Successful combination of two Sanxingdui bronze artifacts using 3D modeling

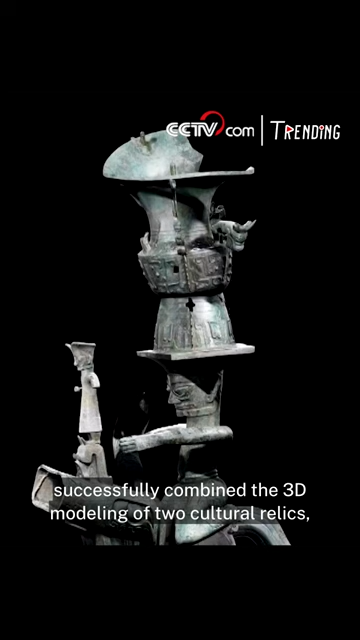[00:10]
Recently, the Sichuan Provincial Cultural Relics and Archaeology Research Institute successfully combined the 3D modeling of two cultural relics, the kneeling man with the hat, and the bronze beast unearthed from the No.